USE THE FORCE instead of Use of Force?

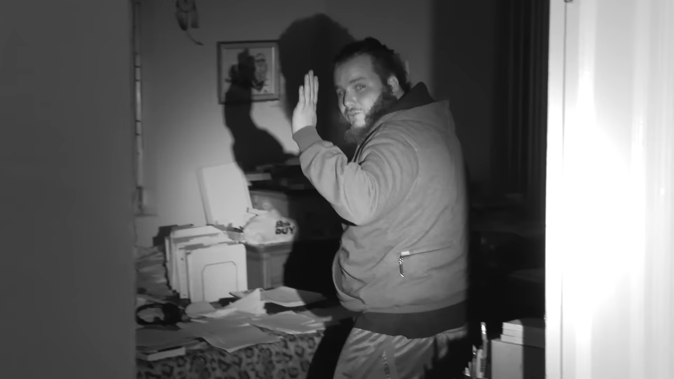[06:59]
I got someone that just opened the door on me. I don't like being lied to. Get down your face or I'll tase you. I didn't tell you anything. I don't. Get down your face or I'll tase you.
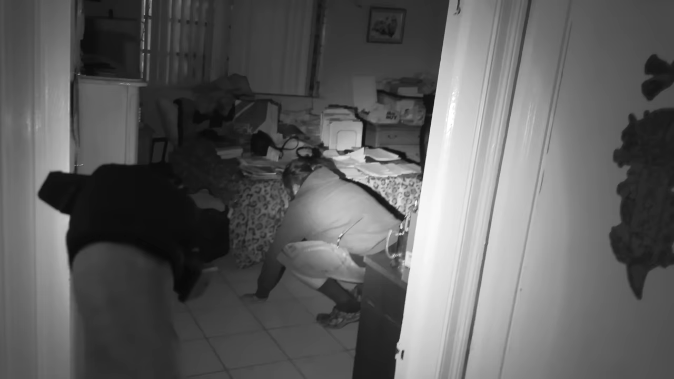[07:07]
No. Get down your face. No. Put your hands on the lower of your back with your palms up.
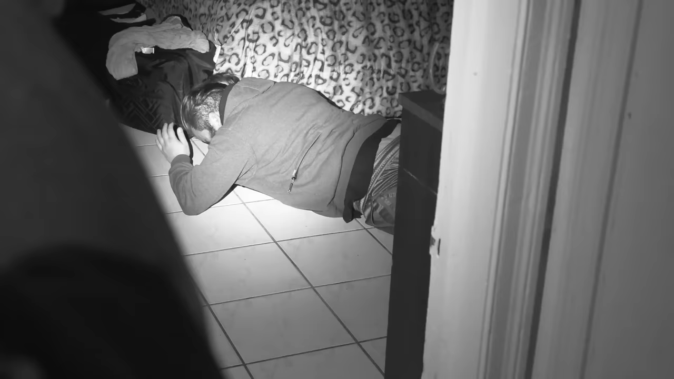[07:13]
T, let me get you in here.
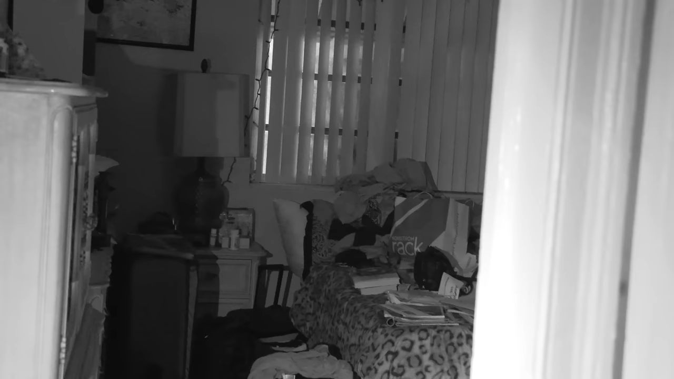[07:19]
You can detain him.
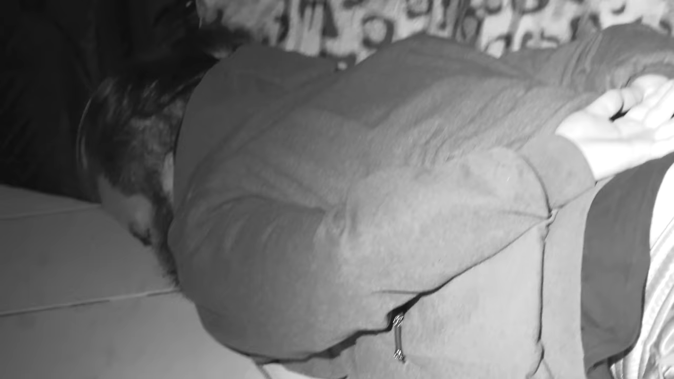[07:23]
Just detaining you right now. Just give me a second. Turn up. What's your name? Far safety. My name? Face away. What's your name? Jacob. Right here, T. Copy. Jacob, why won't you make yourself known this entire time when I'm out here talking to whoever this guy is to you? That's my father. I was sleeping, sir.
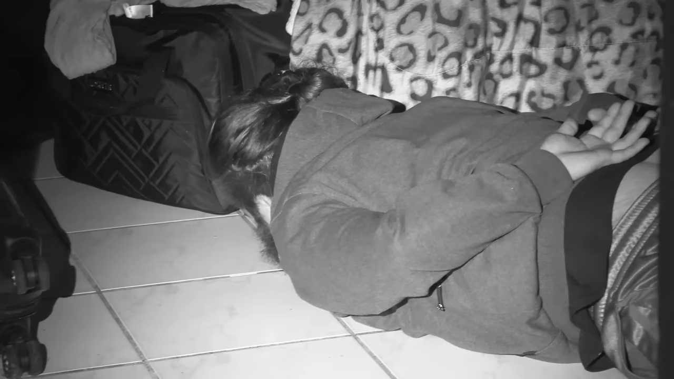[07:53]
I thought it said his son's name is Andrew. How many sons or brothers do you have? Are you mute? T. Yep.